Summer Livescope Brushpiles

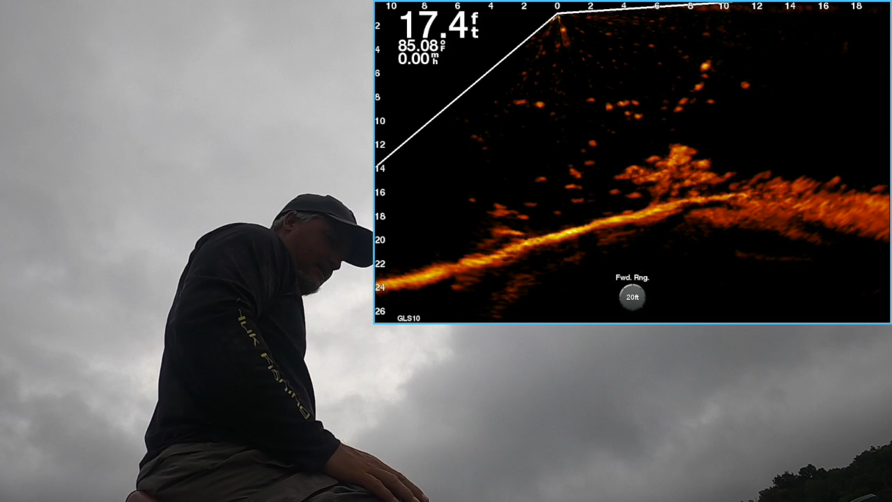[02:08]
On screen: depth 17.4 ft, water 85.08°F, speed 0.00 mph
i sense rain i sense rain everywhere there's a lot of fish there
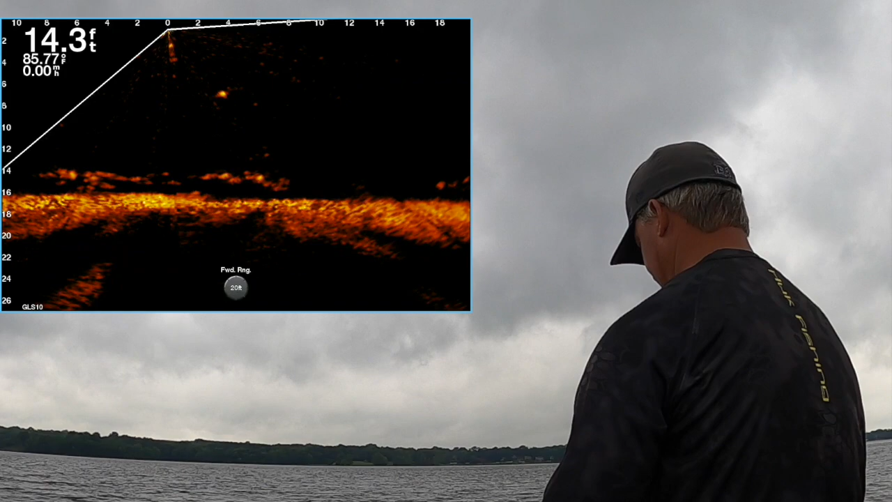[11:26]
On screen: depth 14.3 ft
I think you saw that on the active captain.